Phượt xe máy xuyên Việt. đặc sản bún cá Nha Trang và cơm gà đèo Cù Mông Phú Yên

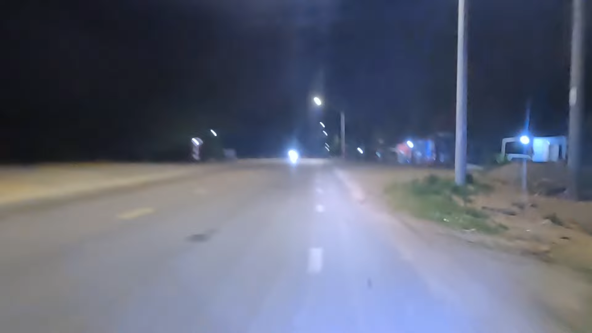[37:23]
Đèo Cù Mông giờ này rất là vắng vẻ nhá. Đây nhá, khu này thì có người ở này.